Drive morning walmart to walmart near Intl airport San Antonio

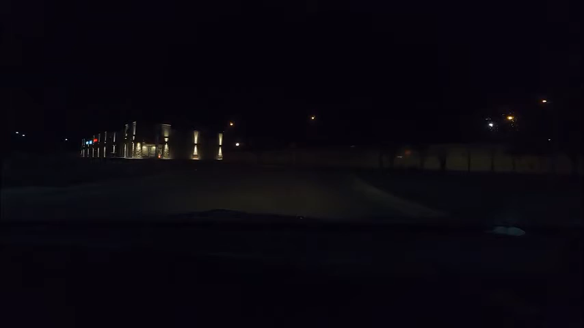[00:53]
oh I see okay so just did I get onto the highway I think that I should I should be able to do that all right it's 5 30 a.m. the date miles take the exit on the right toward us 281
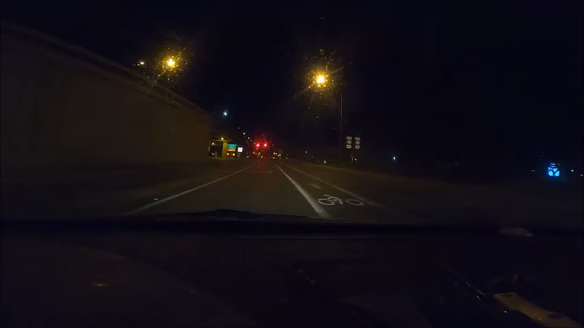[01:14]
okay um an exit on the right okay yeah this is a good hour to be driving I just can't read the date okay I'll go with that yeah um all right it's February 7 5 41 and it's a
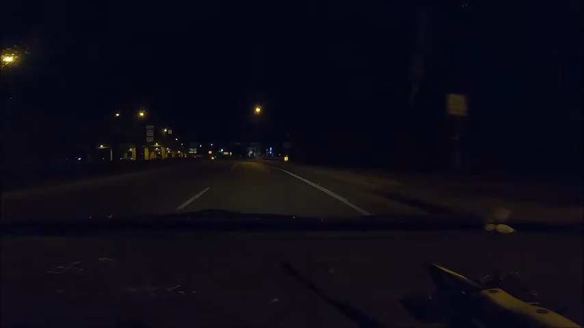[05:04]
oh and i'm turning on to that oh i stopped first okay somebody's behind me already oh oh i think i go there's somebody coming up nope nope oh my god really okay that's a very busy highway even at this hour um i don't see the turn i
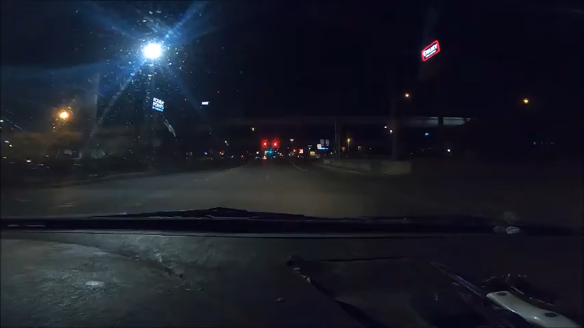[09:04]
half of a mile i'm a little afraid of the the parking situation i might have to bounce out i might have to really leave quickly because of the parking somebody coming up behind me and i want to go straights and i got to get into that right lane they take a right though so it's clear
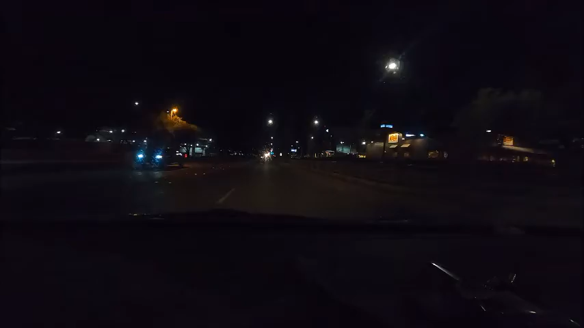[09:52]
okay get in the left lane walmart should be visible there there it is so any turn pretty much any turn um okay i can't go straight now but i could take a left so i'll